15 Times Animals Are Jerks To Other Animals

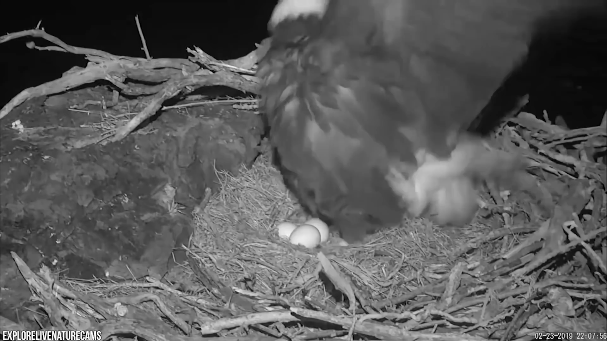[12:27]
this entire outrageous encounter was caught on tape.
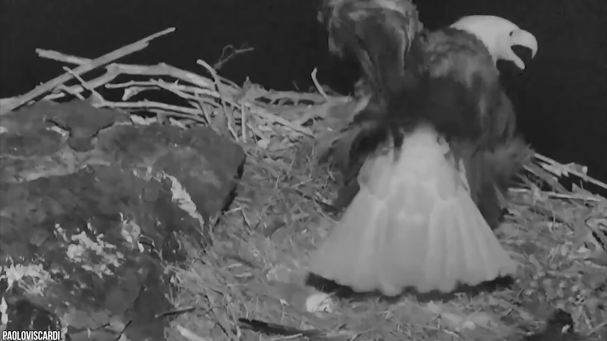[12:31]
Yet when this crafty fox had a craving for scrambled egg, it got way more than it bargained for.
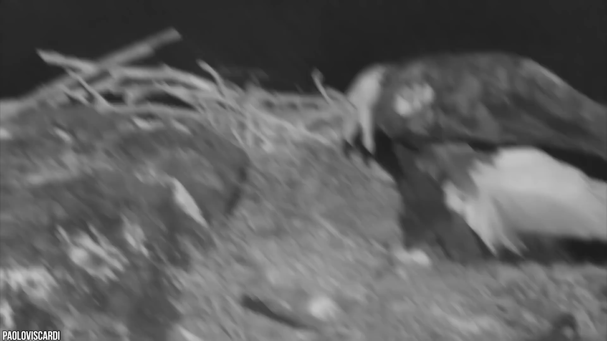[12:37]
The sly fox can be seen popping up behind the eagle's nest, ready to launch its attack.
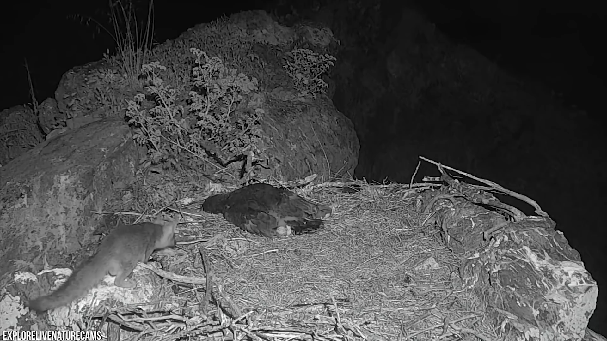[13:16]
You've got a feeling that fox won't be trying to snatch a bald eagle egg anytime soon.